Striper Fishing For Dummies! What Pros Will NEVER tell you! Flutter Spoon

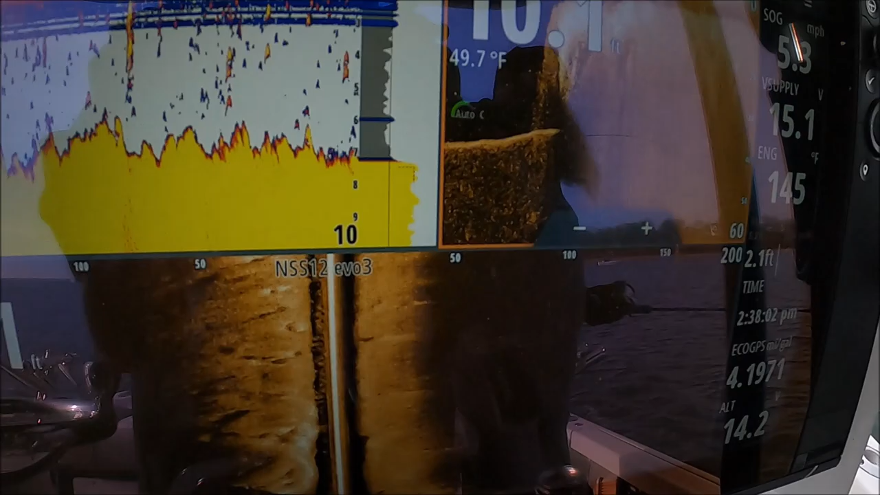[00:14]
On screen: water 49.7°F
I'd like to see some more stripers under it
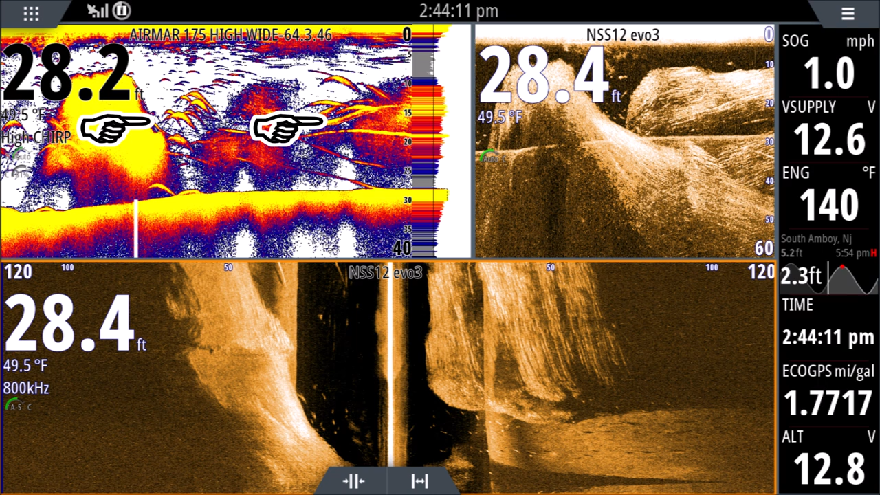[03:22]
On screen: water 49.5°F
You can find it almost all year round Easy to find with our side scan of course Flutter spoon imitates a dying or struggling bait fish in the school and when you see striped bass Especially hanging around these schools. They're not going to chase a lively bait fish all day They're not going to burn that energy. They're looking for an opportunity any struggling bait fish They're going to gobble it up and if there's a lot of other stripers around they're not going to wait Any sign of weakness they're going to go gobble that fish up So the flutter spoon is perfect it imitates a dying or struggling bait fish fluttering to the bottom If you're good with a slow pitch jig where you work it up, let it drop work it up Let it drop all the way to the surface. That's also another great way.
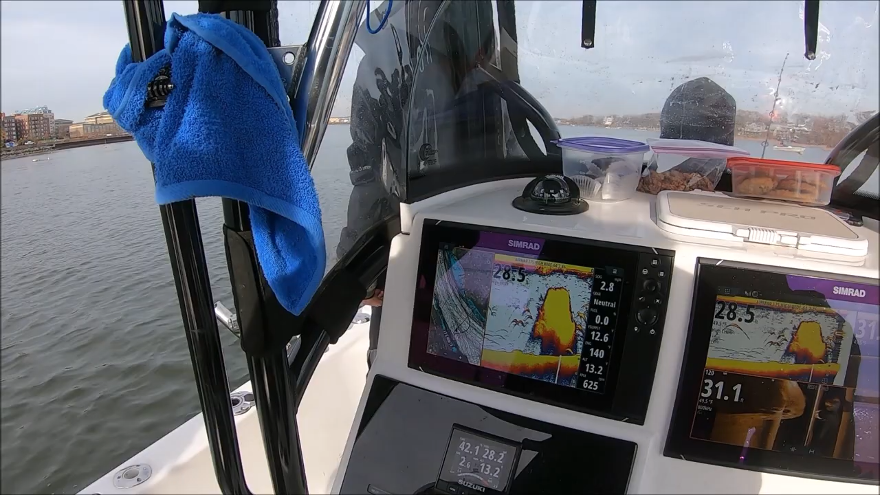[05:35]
Look at that All right, put them down
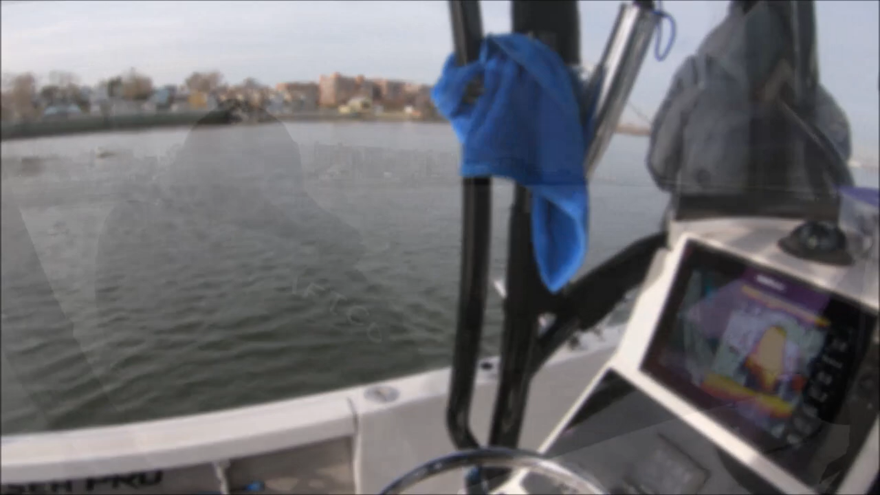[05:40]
Oh, yeah
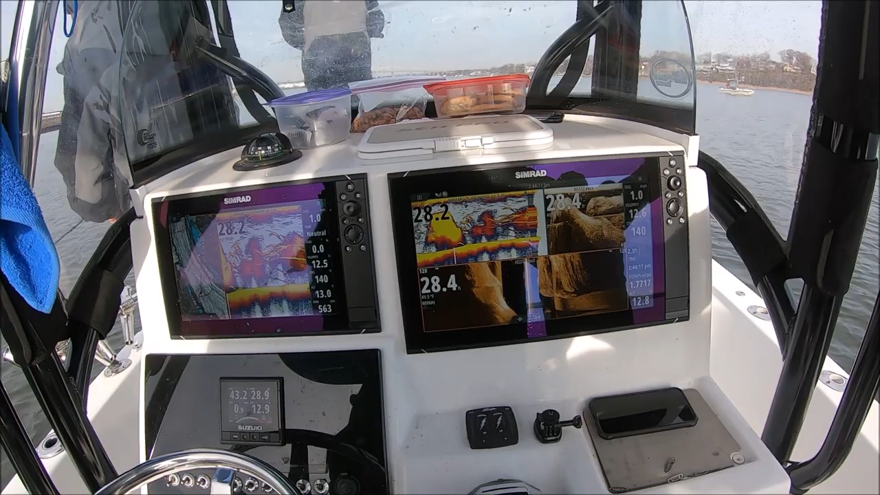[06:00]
That's pretty they're not at the bottom guys. They're between 20 and 15 feet They're right inside the bunker you're probably gonna start snagging bunker here
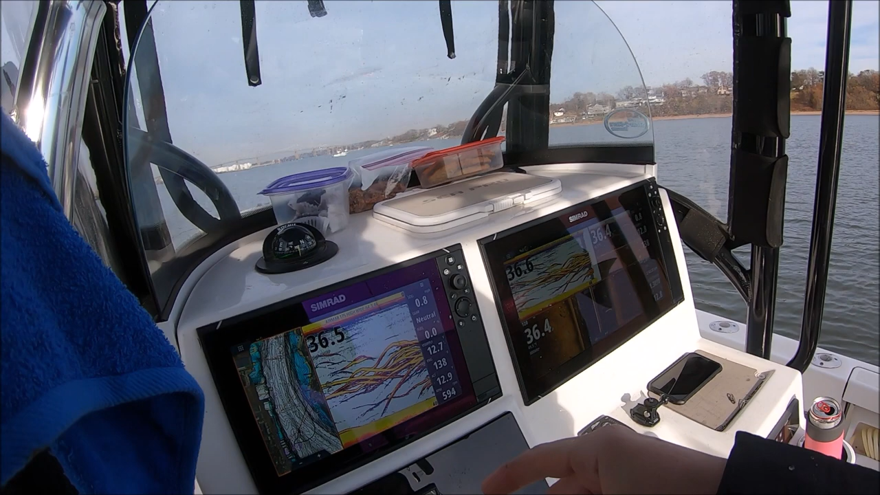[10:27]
Alright, look at that, that's what I want a picture of there,
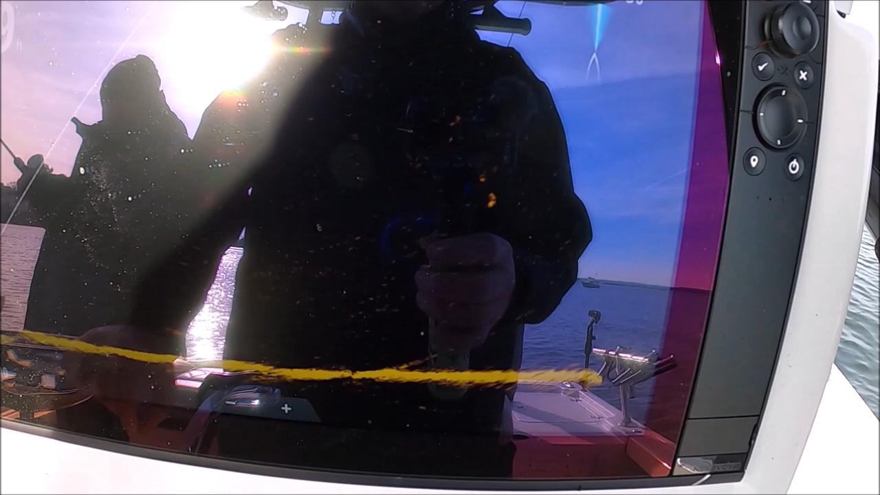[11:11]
Oh, he came up, he just hit it, Tim, he just hit it. Did you see that? Yeah, I saw it all happening, I didn't feel it though. He's looking at it. Hey, come back. You didn't feel it? He didn't drop a little rough on his face. There's plenty of fish, they're all coming in looking.
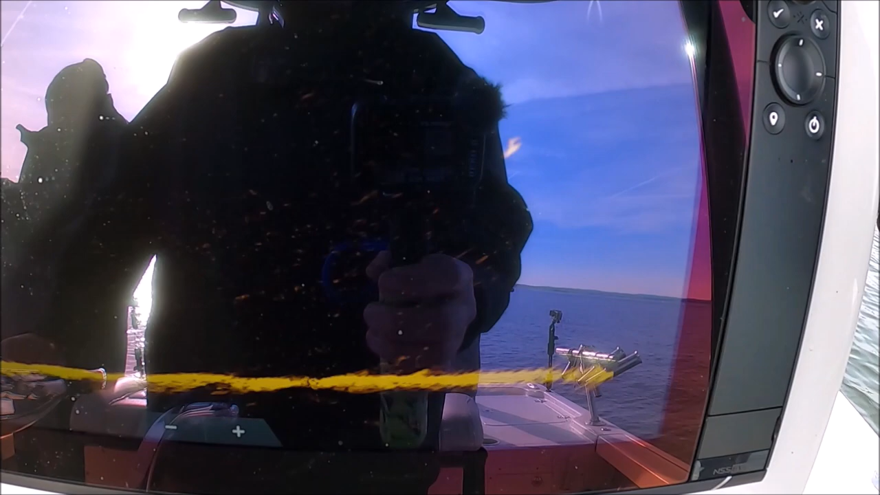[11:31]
You see how you're stopping that spoon at the bottom? Yeah. Don't ever stop it. Don't ever let them get a good look at it. If they look at it, they're going to be gone. It's a chunk of steel, you know what I'm talking about? So as soon as it hits, pull right away. Look, look, look, look, look. There we go, he hit it on the way down. He hit it whether you knew it or not. Oh, he'll be coming up there. Now, yank, Tim. Yeah, I just got him.
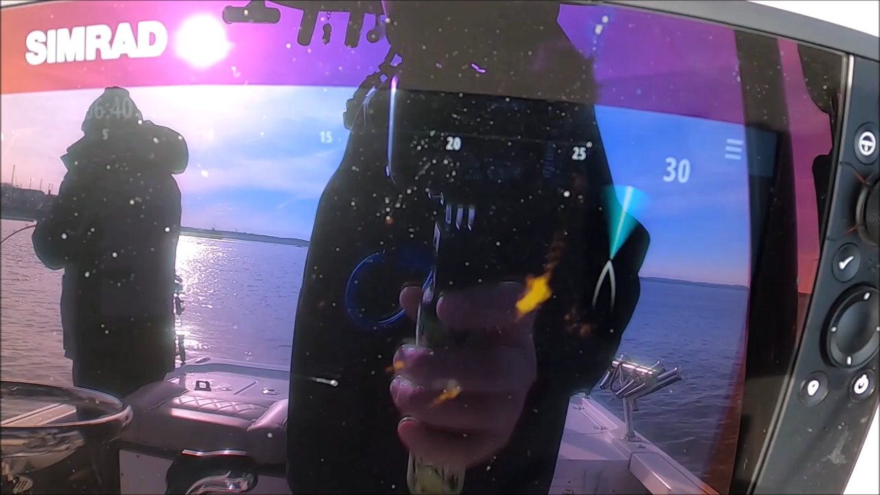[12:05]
Yeah, it was awesome. We got a boy coming up right here, buddy. We got a boy coming up right here, buddy. Mike.
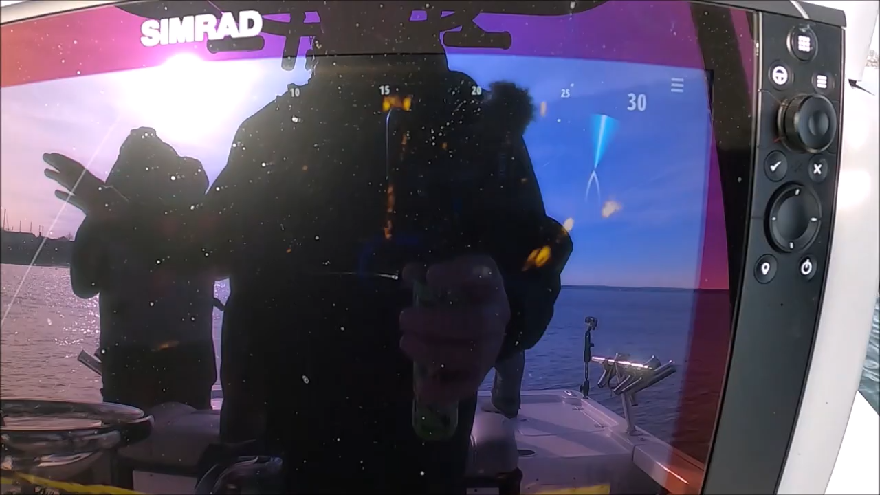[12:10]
Mike. What just happened is crazy.
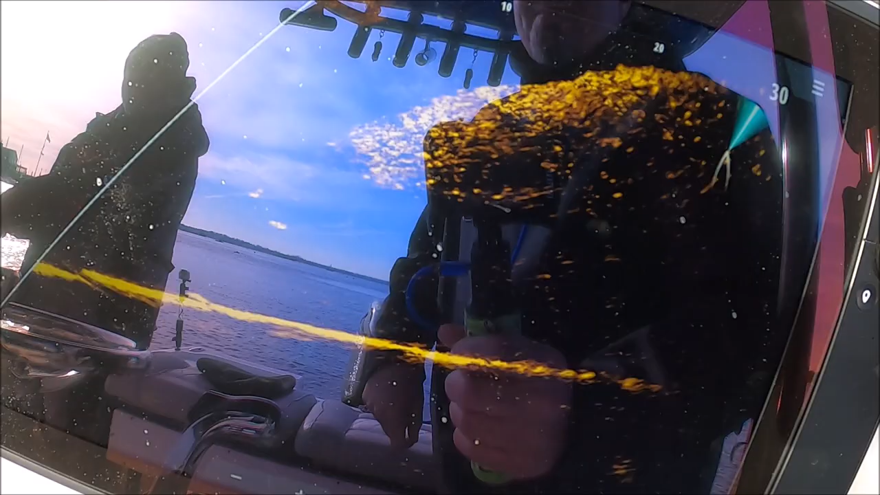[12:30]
There he is. Oh, he came back for it. He came back for it. Ready, Tim? We'll see if we can do it again. You wanna need a bunker? Let's see if we can do it again. Nope, we're over a school bunker now if you get underneath it. How'd you go? He's looking at it, Tim. He's following it down. He's following it down.
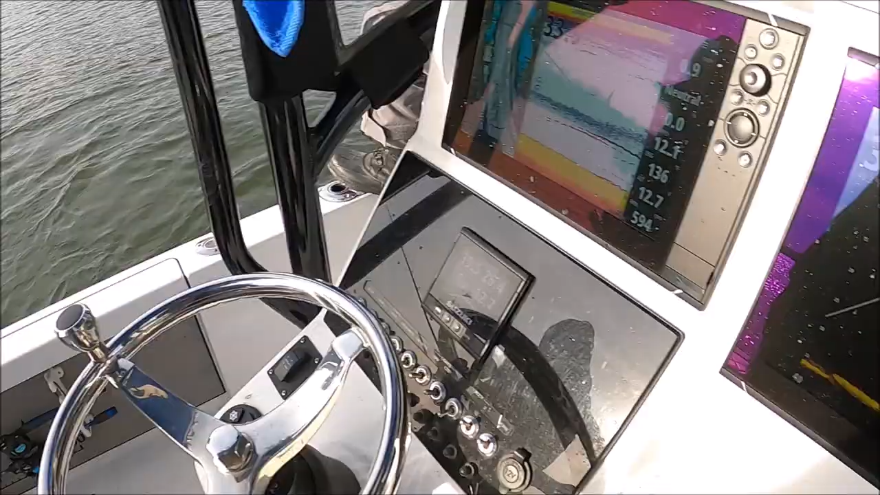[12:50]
That was crazy. Tommy's got a good one. Tommy's got a good one. Tommy's far away from the car. uh active target you see your clicker that one hooked in the tail time